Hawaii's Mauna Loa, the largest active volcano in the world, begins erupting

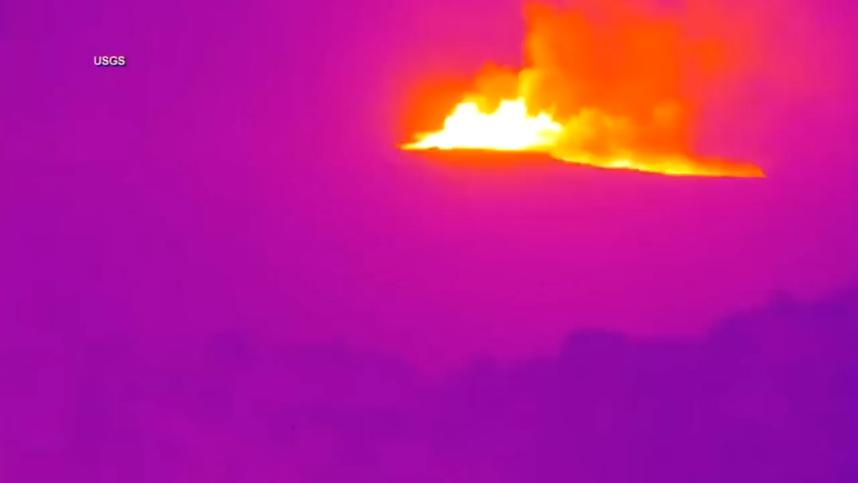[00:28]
Thermal cameras showing the moment it erupted spewing
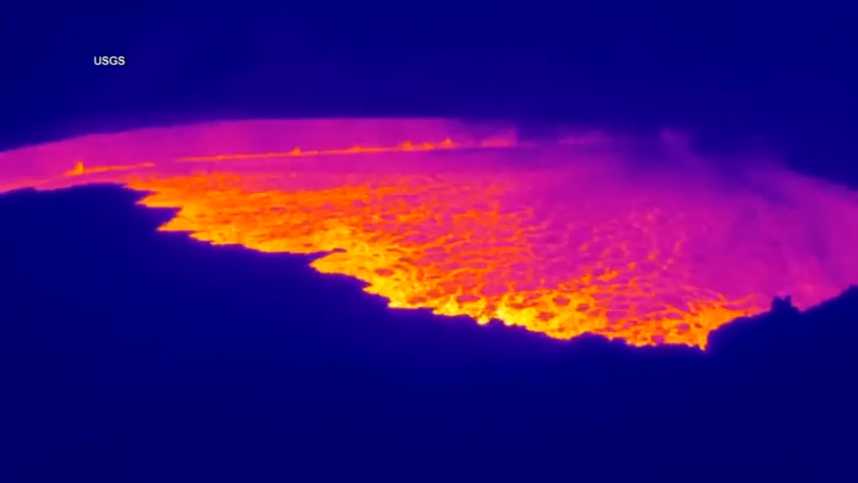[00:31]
volcanic gas and sending lava gushing out from the crater.